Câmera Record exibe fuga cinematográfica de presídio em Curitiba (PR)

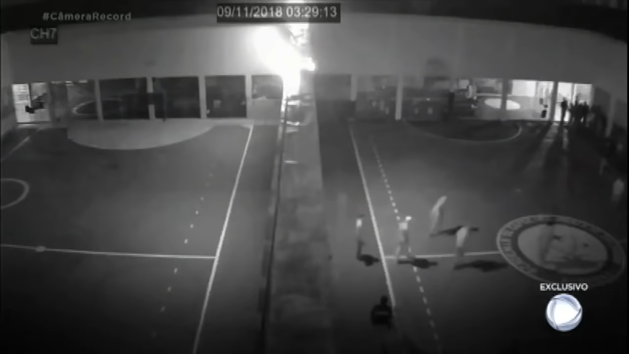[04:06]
29 detentos escaparam depois de um ataque cometido por bandidos em liberdade.
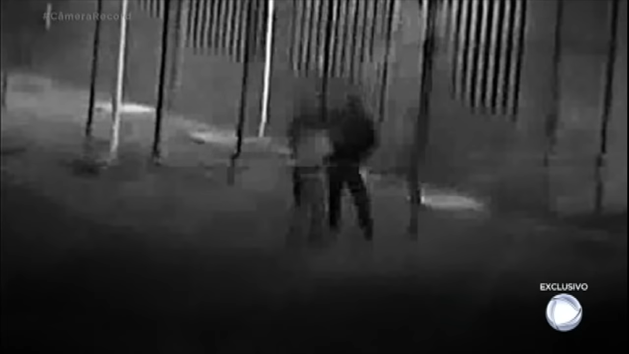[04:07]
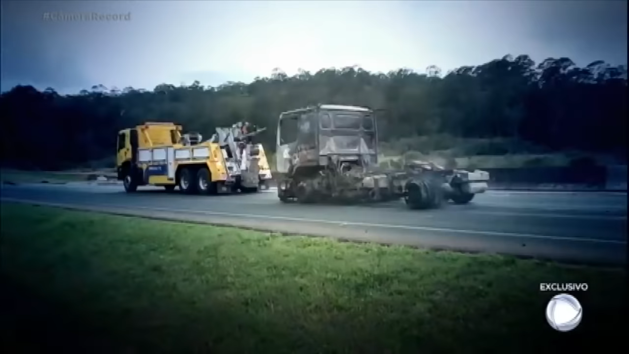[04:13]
Na estrada de acesso à cadeia, caminhões foram queimados.
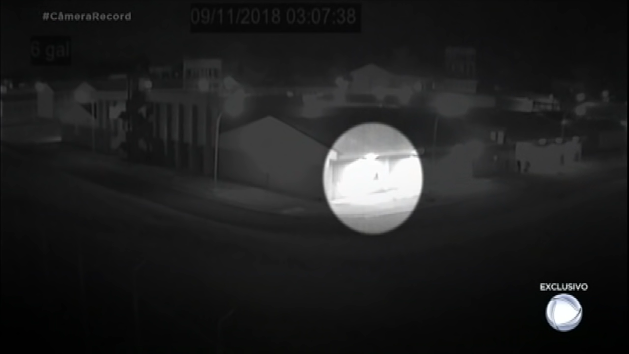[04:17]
As câmeras de segurança flagram o momento em que um preso dá o sinal para os comparsas.
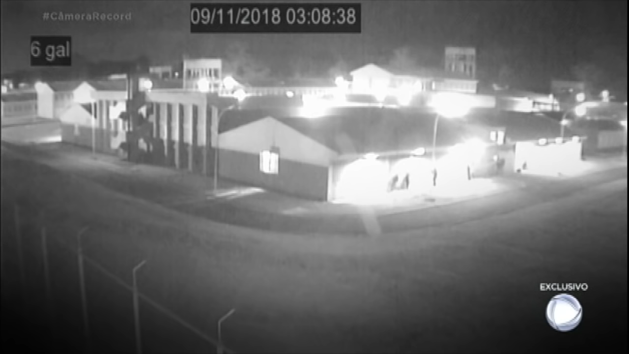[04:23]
O grupo coloca explosivos do lado de fora de um dos muros da penitenciária. Os artefatos são acionados.
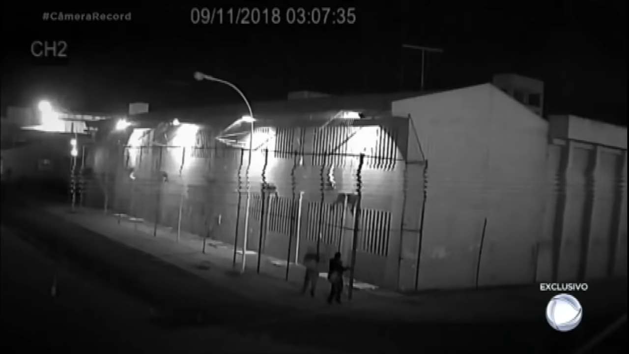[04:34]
Armados com fuzis,
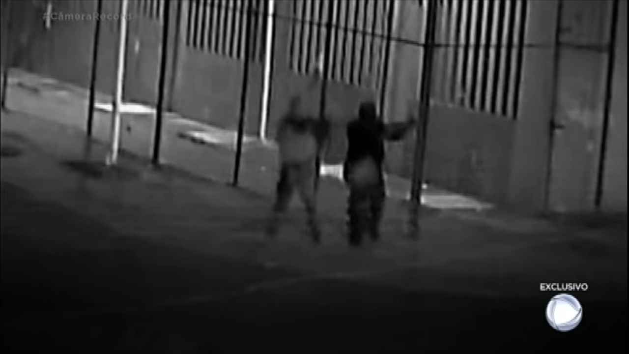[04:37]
os criminosos atacam a guarita, onde estão apenas três policiais militares. Lá dentro, presos cerram grades e conseguem sair das celas.